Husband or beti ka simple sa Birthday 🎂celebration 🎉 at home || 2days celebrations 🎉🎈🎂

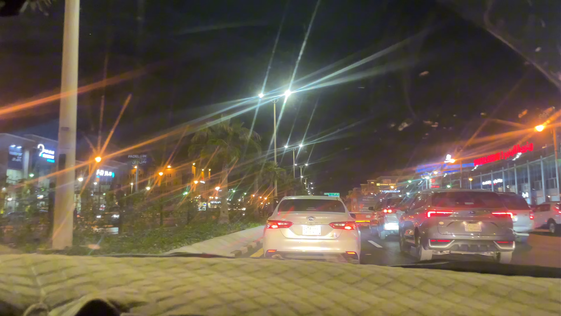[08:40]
यहाँ पे जगह जगह खुदाई हुई हुई है पूरे सिटी में, पता नहीं किस वजह से, आई डोंट नो। तो हम लोगों ने ले लिया एक गलत कट, जिसकी वजह से हमें पूरे 1.5 घंटा ट्रैफिक में खड़े होना पड़ा।